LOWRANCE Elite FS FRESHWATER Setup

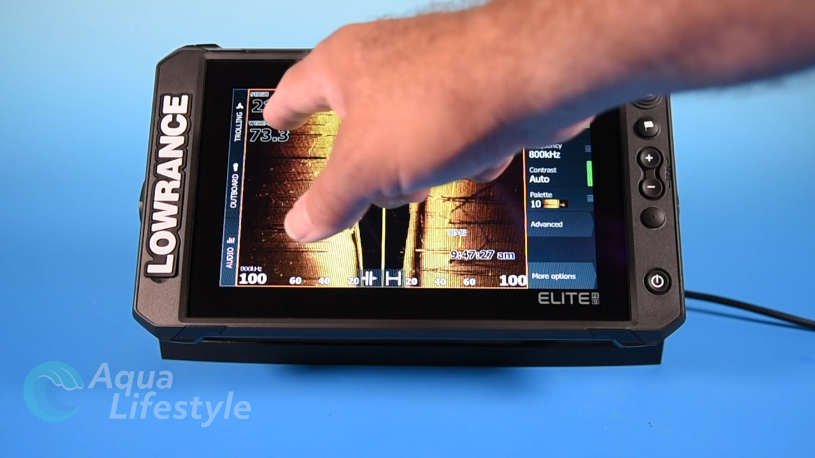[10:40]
So you got your side scan screen there and you have your data windows showing the data and we explained is setting up data in the first video and the general setup so you might want to check that out.
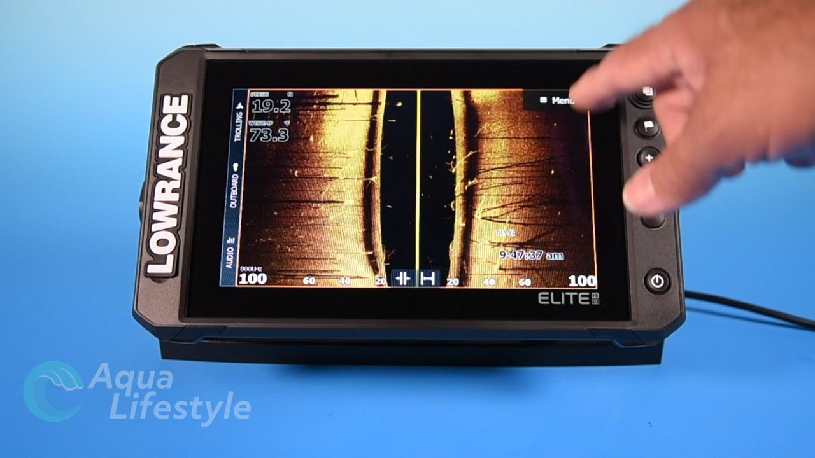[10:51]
That's going to allow you to set up data fields with stuff that you want for each specific screen. Now you notice that we're now in full screen and the menu hit away automatically. I'm going to show you how to do that.
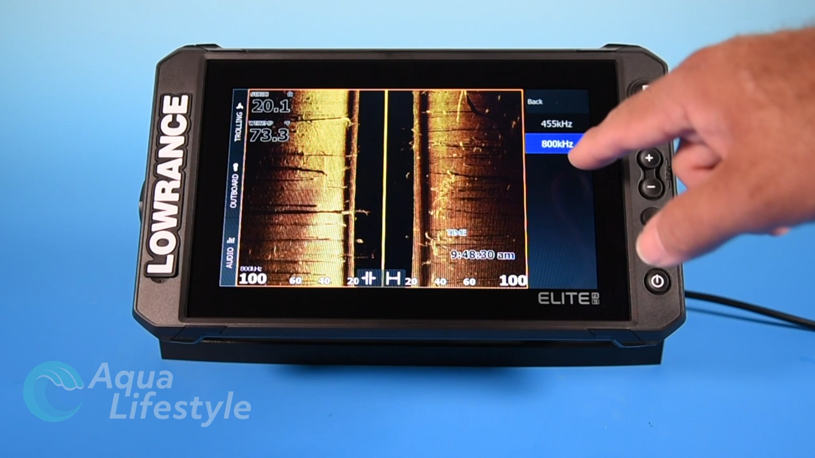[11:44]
Next options are range and you can adjust your range or set it to auto. You're going to want if you're scouting set it out a little further. Next is frequency same thing with that lower frequency if you're scouting out further range higher frequency if you're in close once you've found what you're looking for.
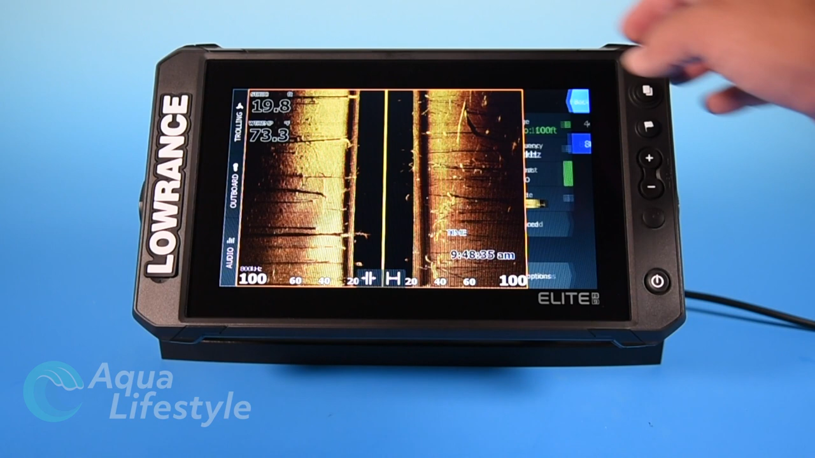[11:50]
Next you click advanced and you've got a couple more options surface clarity again you want to keep that as low as possible and if you go back you've got flip and that's if you have the transducer mounted backwards you can flip left and right so that it's reading properly.
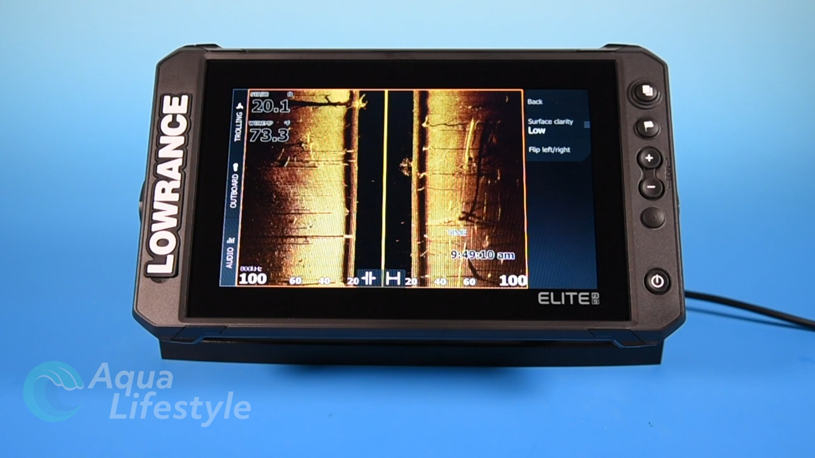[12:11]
If you hit back and then more options you have the option to stop sonar just like you did in broadband
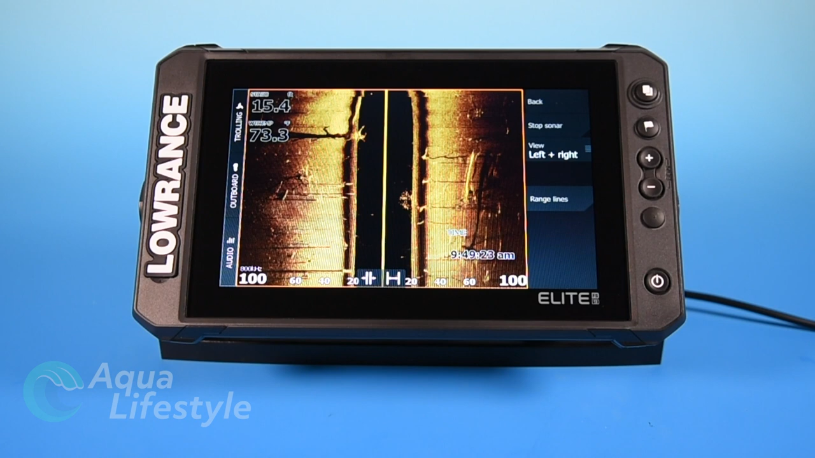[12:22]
and you can switch your view you can have just left and right just left or just right and this is handy if you're setting up multiple screens on the same screen you might want to have one setup with just the left side and another setup with just the right side with other sonar information. And then lastly you have range lines which you can turn on or off.
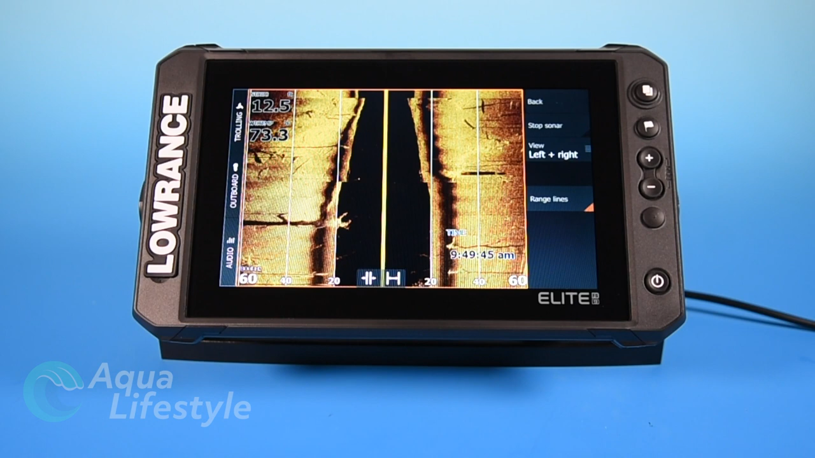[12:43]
I don't like them they tend to clutter the screen in my opinion and I use a scale down at the bottom but to each their own.
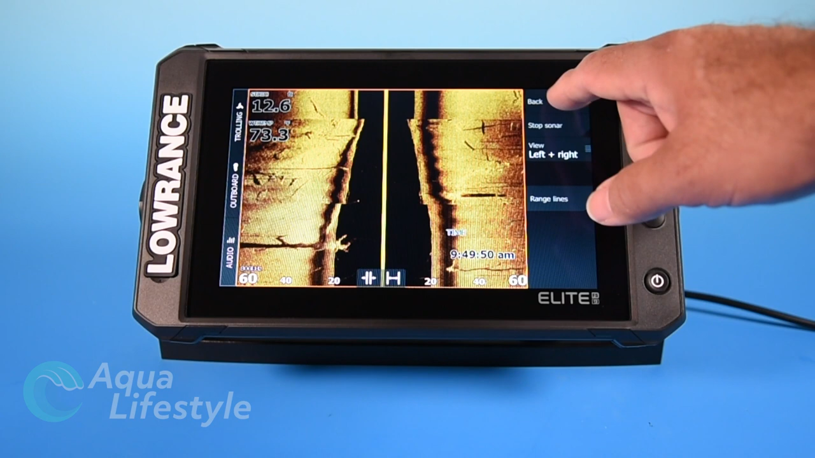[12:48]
And that's it for the side scan functions. Now let's go on to down scan.
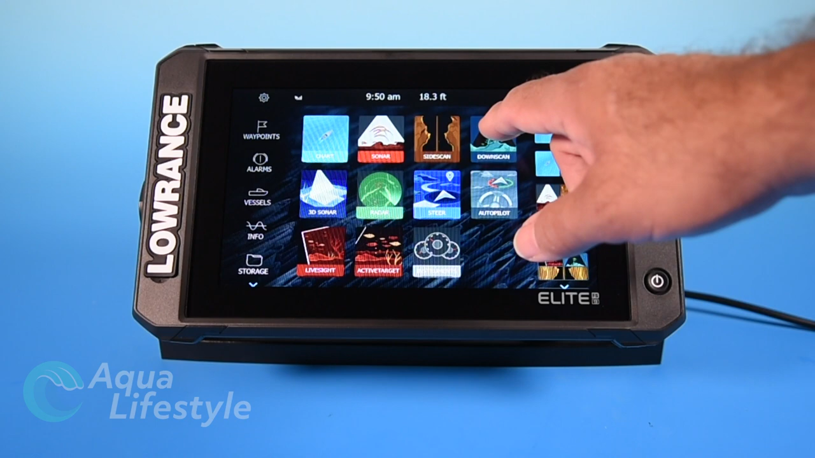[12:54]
So we click the down scan icon and you can see that they combine their down scan with what they call fish reveal
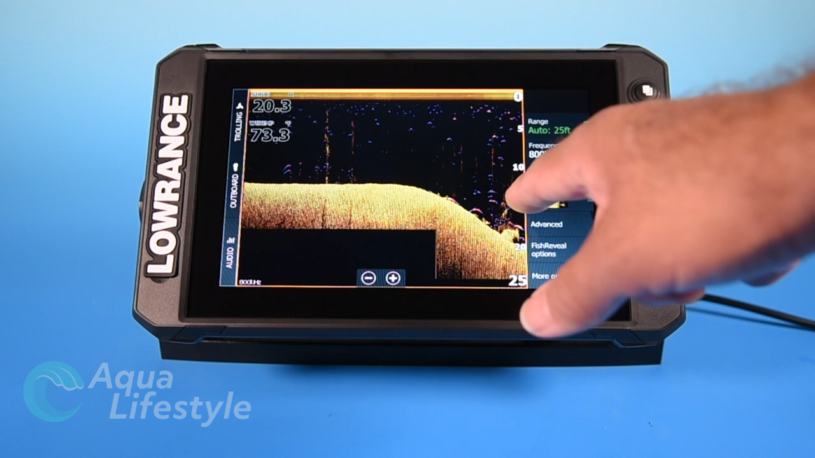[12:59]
showing the fish from the chirp screen and combining it with your down screen. Best of both worlds. So our first option is going to be range and again it's just like the others
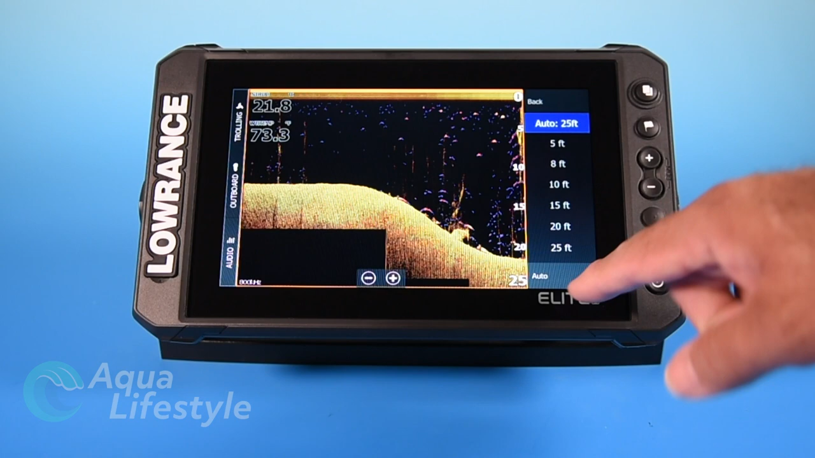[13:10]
auto range or you can set it to the depth that's going to stop it from jumping around and changing scale. Frequency same thing high and low frequency just like we discussed on the others. Trash control with a slider usually in auto it's fine but you can make minor adjustments with the slider. To get out of that just hit the back button and the menu will pop back up again.
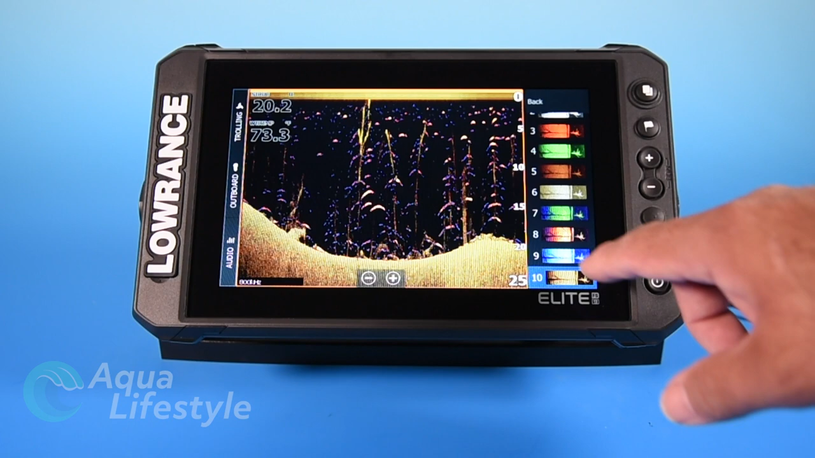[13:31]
Next is palette same thing you can change your palette coloration to whatever suits you and you prefer. Depending on your taste and your vision some screens are going to be much better than others
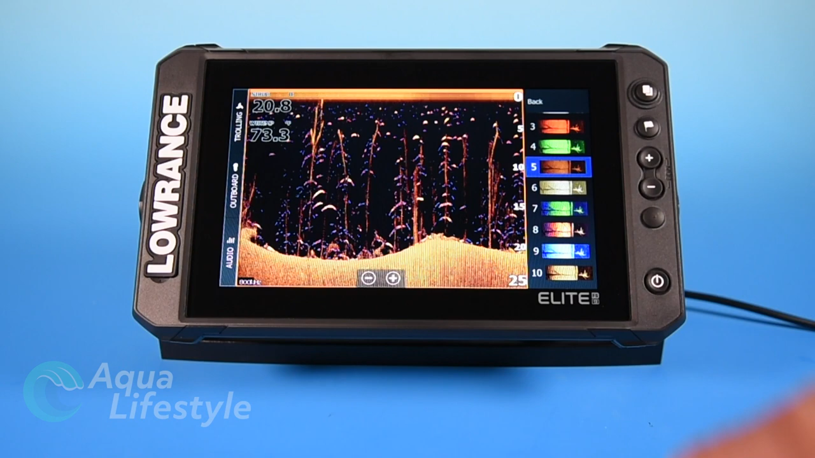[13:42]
so it's definitely worth playing around with this and seeing what you like best. So hitting the back button and the next option which is advanced that'll give you surface clarity that we explained previously is same thing. Hitting the back button will take you back to and back again will take you back to your main menu. Then your next option is fish reveal options and you
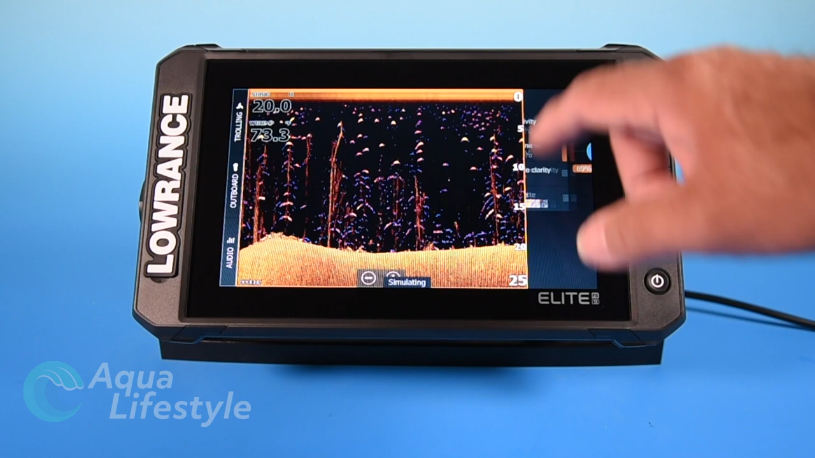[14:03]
have a little sub menu there with sliders and you can make your adjustments for your fish reveal including turning the fish reveal on and off.
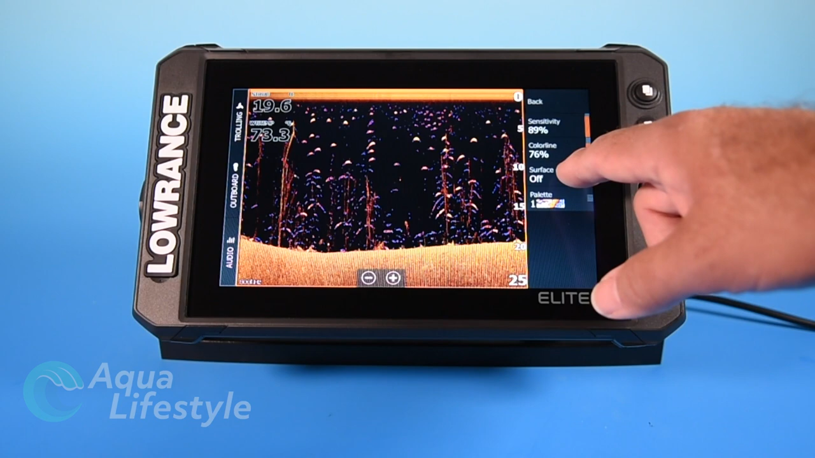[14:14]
Something you're probably not going to want to do because it is a neat feature to have on the display. Hitting the back button here if we hit the back button the last option in the sub menu is palettes again and you can change your colors on the palettes just like before.
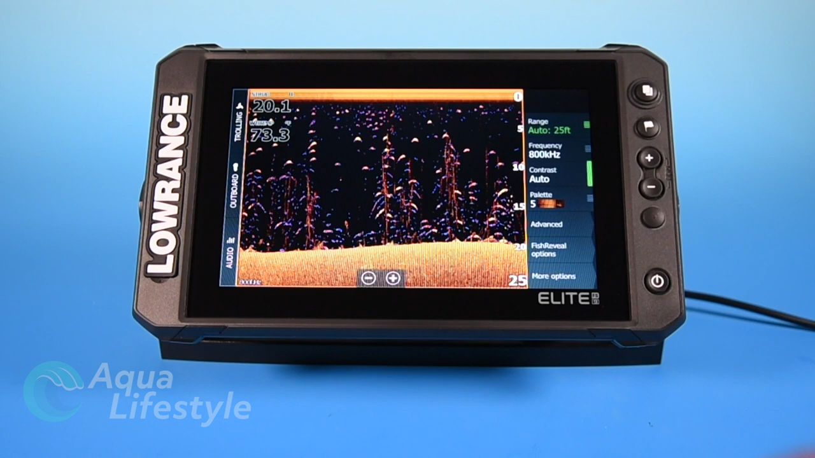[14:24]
Down at the bottom is more options and you can stop sonar just like previously and then your next option is fish reveal. This little sub menu gives the option of range lines that you can turn on and off and preview just like we discussed in previous sonar screens.
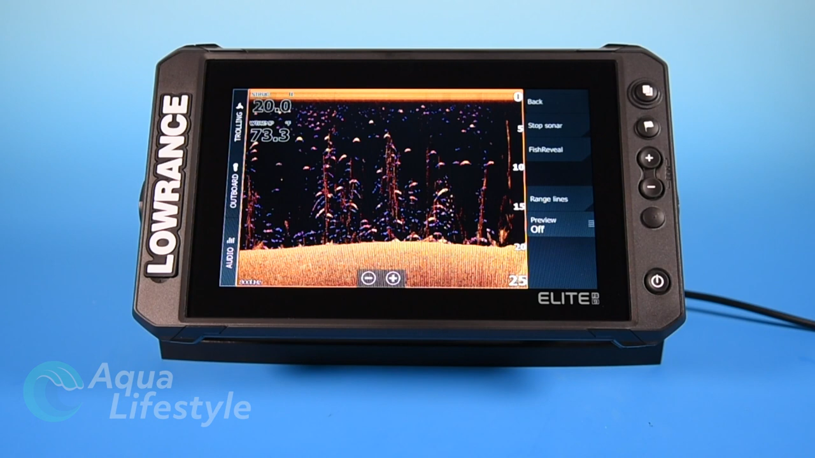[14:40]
And that's it for downscan. 3D we don't have anything hooked up to this. The menus would operate the same way if you had a 3D module plugged into this.